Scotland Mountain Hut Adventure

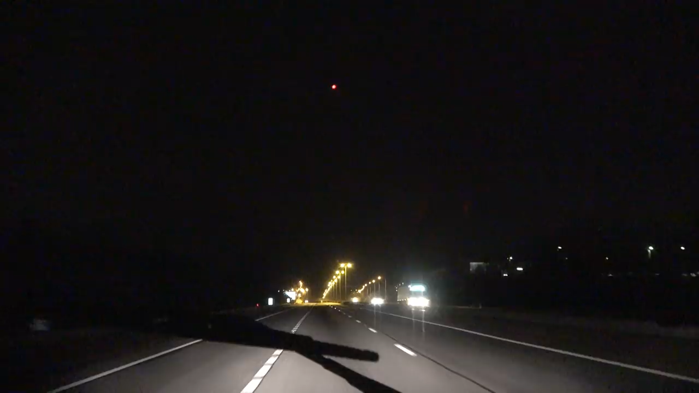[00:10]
We're going to have a good time, wait for about 10 days.
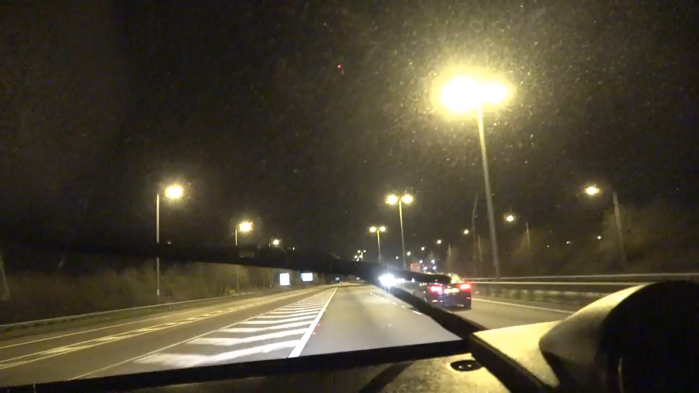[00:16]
Hitting the motorway nice and early, gain some mileage before the rush hour.